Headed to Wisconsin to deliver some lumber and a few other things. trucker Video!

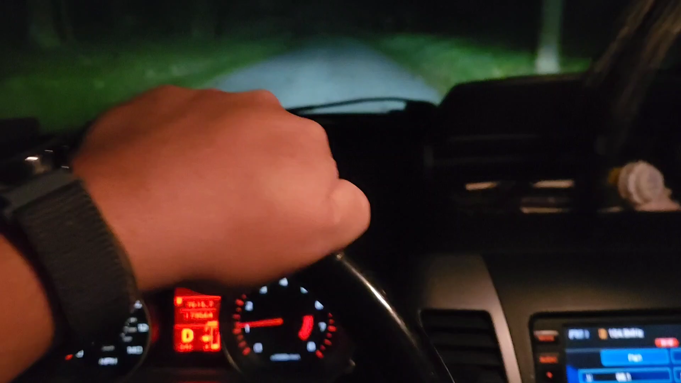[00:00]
good morning everybody how we doing this morning
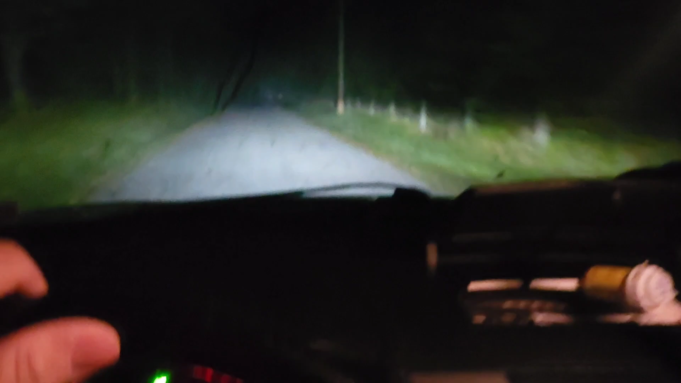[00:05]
oh man my windshield is a little fucked up hold on either i'm gonna turn around anyhow i'll talk
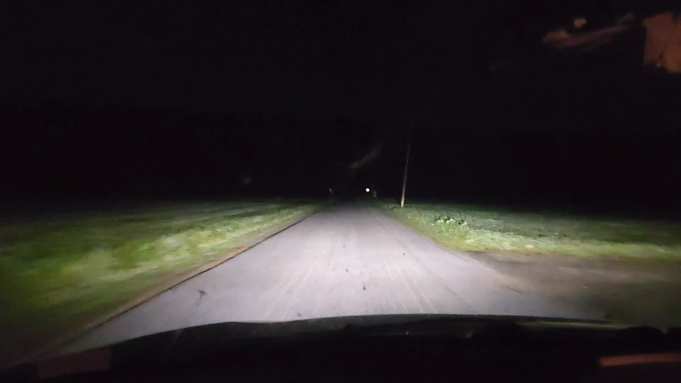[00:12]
cleaned that windshield right the hell up this morning do i got a busy week this week holy shit balls i uh
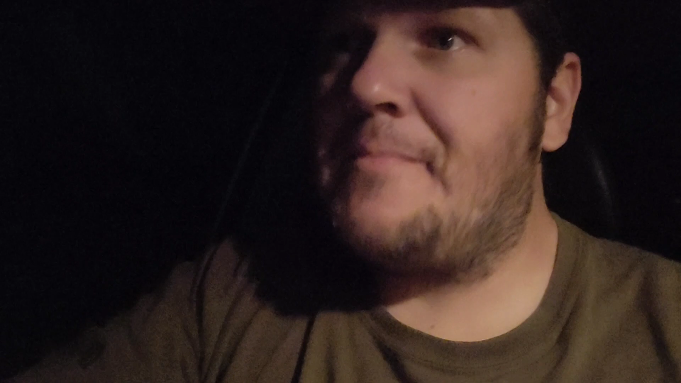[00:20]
i'm driving from tyrone pa down to mifflintown where i'm at i'm in i'm in tyrone i gotta drive a big deer out in the field
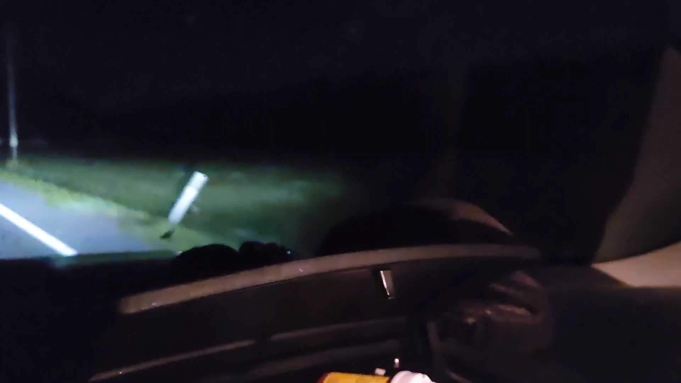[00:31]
i don't know what it was but it was an awful big deer but i'm driving from tyrone down to uh down to mifflintown pa and i gotta drive from mifflintown pa down to there's something in the middle of the road what the hell was that oh it's a fucking house cat uh i gotta drive from mifflintown and down to monmouth junction down new jersey way uh you gotta get down there deliver a load of pilots